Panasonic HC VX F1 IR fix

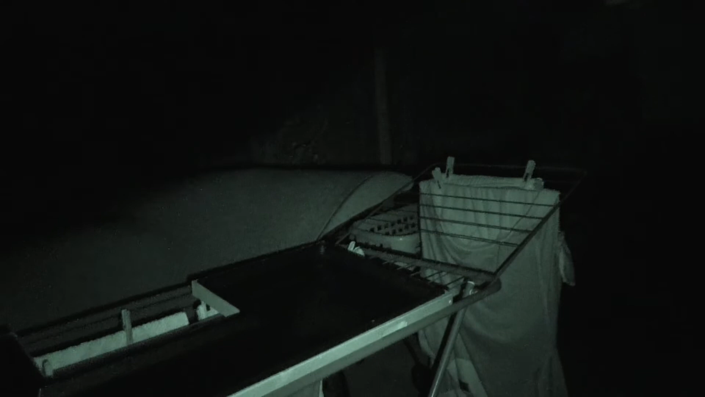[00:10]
Okay, this is a test of the new infrared light we bought for the camera. Now I'm outside the back patio
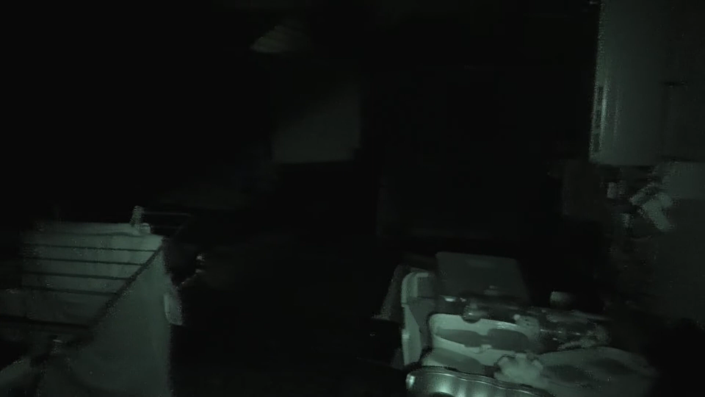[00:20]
and it's a big mess out here at the moment because we're changing things around for the rabbits but this is the standard infrared vision of this camera.
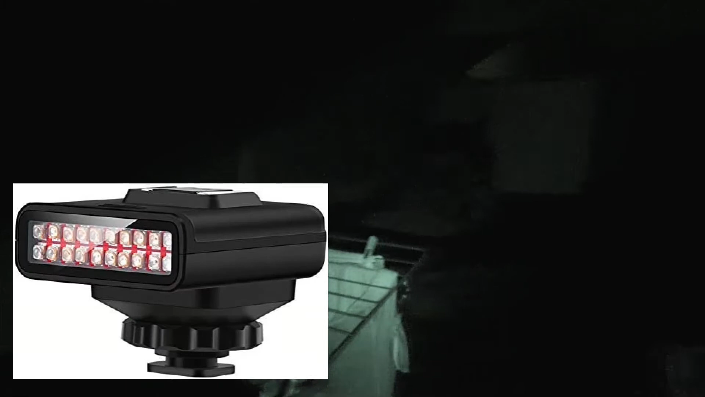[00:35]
Now I'm about to switch on the light on top which I've just bought for it and that's half power.
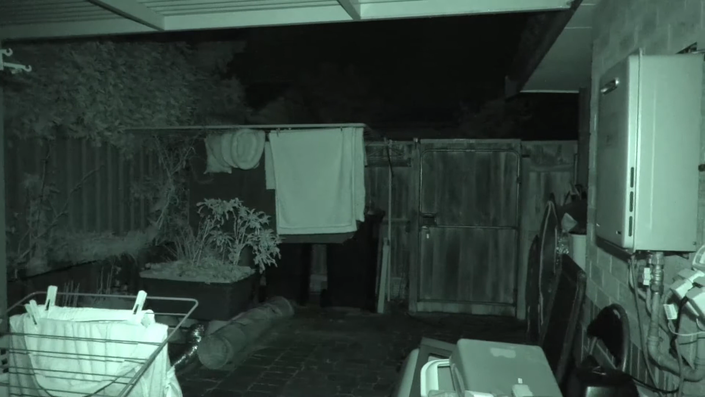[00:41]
The difference is phenomenal isn't it? And now we're going to switch it to full power. There's not a hell of a lot of difference there between half power and full power. It's turning on a second row of lights. A bit brighter I'd say. You can notice the difference and with this particular setup you really can see at night and that is throwing out a lot of infrared light.
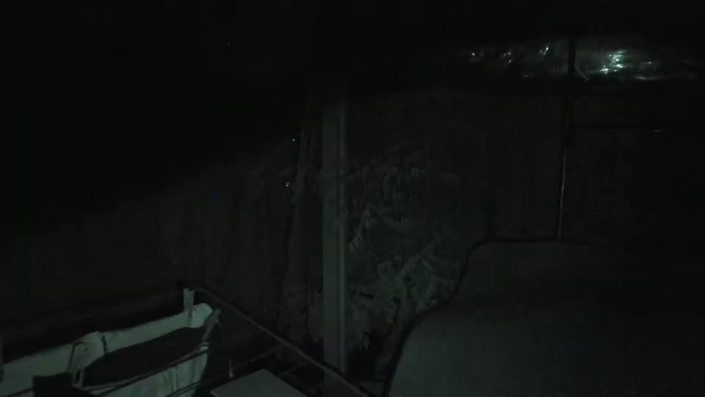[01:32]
again which is that and of course you can see up here where that stupid lens thing is in the way.
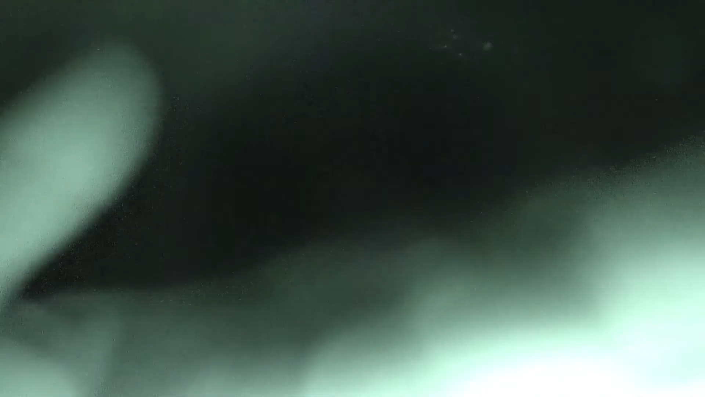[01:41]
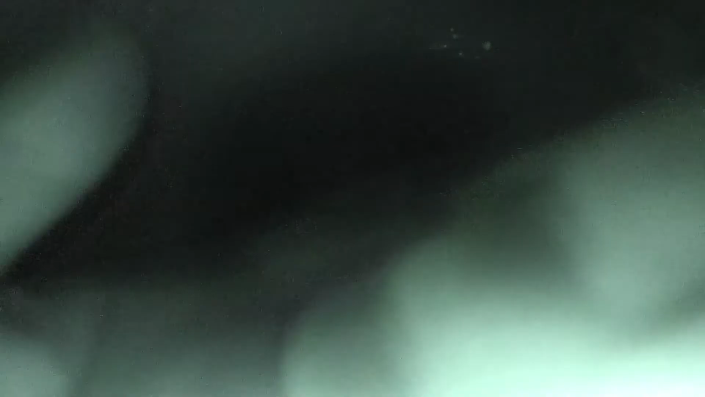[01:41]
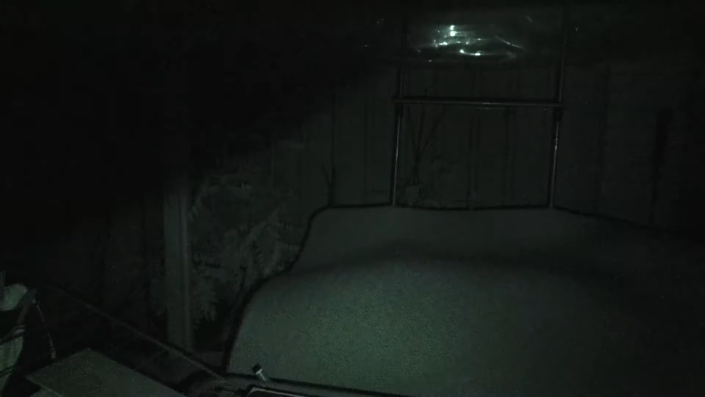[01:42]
You'd have to unscrew that to make it work properly but when I switch it to full lighting with the new gizmo what a difference.
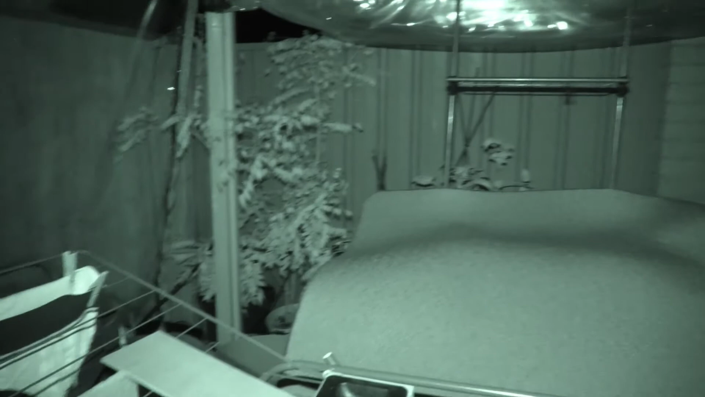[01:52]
That is amazing isn't it? It's a huge huge difference and that is how you fix the IR on this HC VX F1 Panasonic and hopefully in the future that's going to come in handy for shooting wildlife at night.